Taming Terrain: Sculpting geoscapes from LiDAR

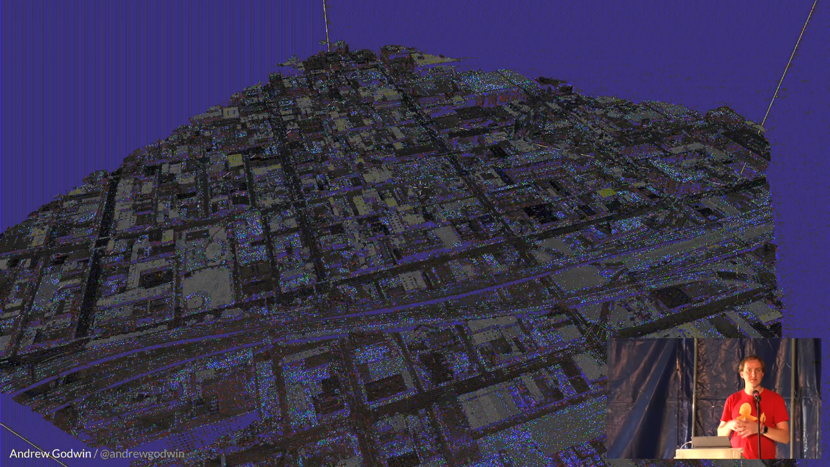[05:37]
And this is the low resolution version. You can, of course, also do it not just from the air.
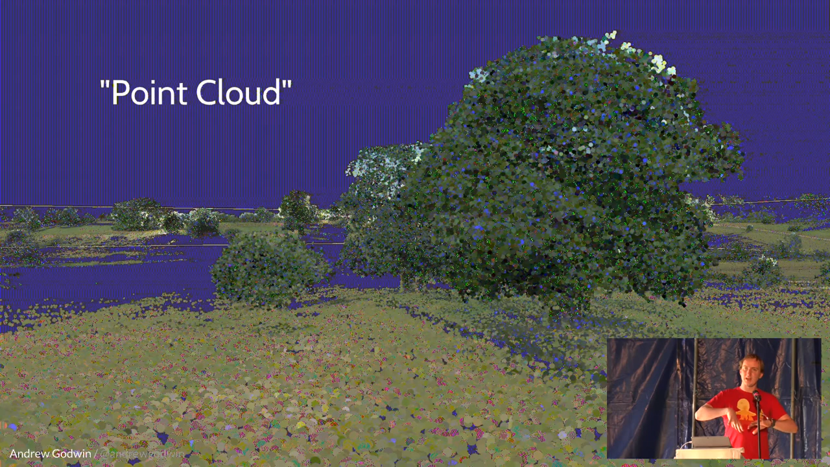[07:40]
Now, a point cloud is literally a load of points individually in space with no link to each other. You might get what color they are. You might get what sort of intensity the laser bounce off of them. But there's no link. If you zoom in, you just go through this swarm of points. There's no solidity to them at all. You can't work out what the surface is. And so we have to take this point cloud and turn it into something we can actually use. If we feed this to a 3D printer or a milling machine, it's not going to do anything. It's just literally a point. These are dimensionless points in space.